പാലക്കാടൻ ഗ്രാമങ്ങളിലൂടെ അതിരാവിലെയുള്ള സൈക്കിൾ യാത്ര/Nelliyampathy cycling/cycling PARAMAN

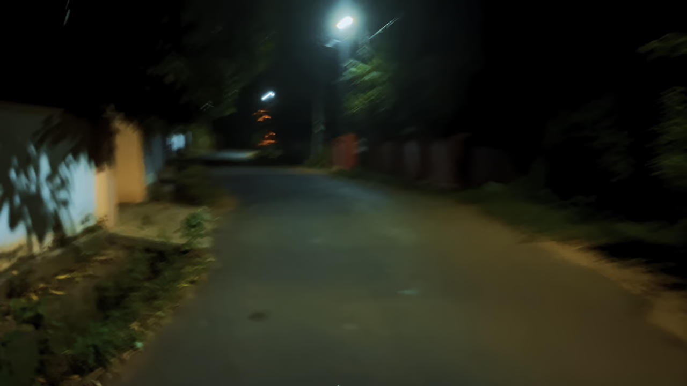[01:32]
പാലക്കാട്ടെ ഗ്രാമങ്ങളുടെ അകത്തൂടെ പോണ കാഴ്ചയാണ് കേട്ടോ ഈ കാണുന്നത്. വെളുപ്പിനെയുള്ള സൈക്ലിംഗ്.